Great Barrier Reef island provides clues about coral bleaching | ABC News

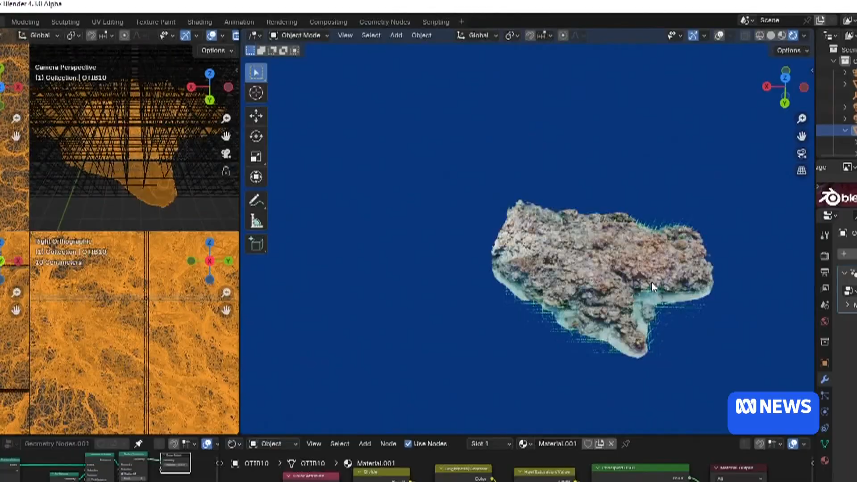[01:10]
The team is making 3D maps of this part of the reef to monitor its health.